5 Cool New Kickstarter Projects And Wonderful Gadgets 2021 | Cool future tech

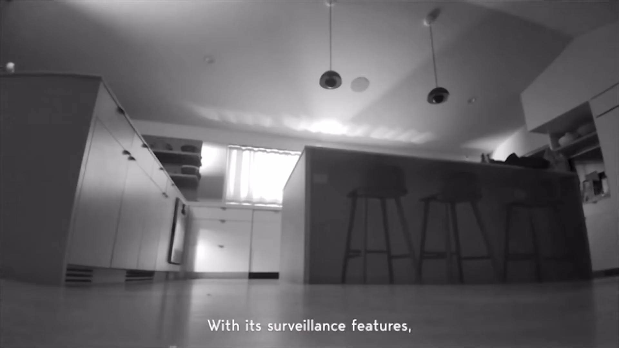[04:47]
With its surveillance features, such as 24-hour video recording,
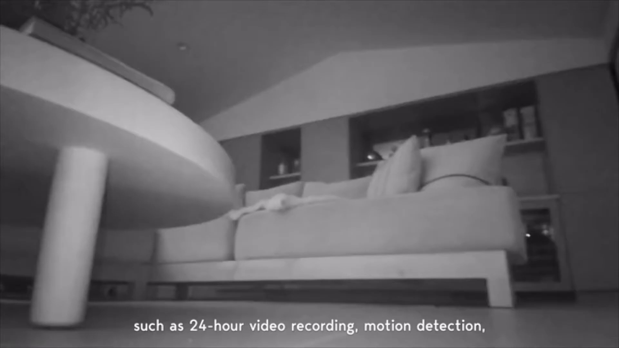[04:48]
motion detection, and night vision, Ebo can monitor your house 24 hours a day, seven days a week.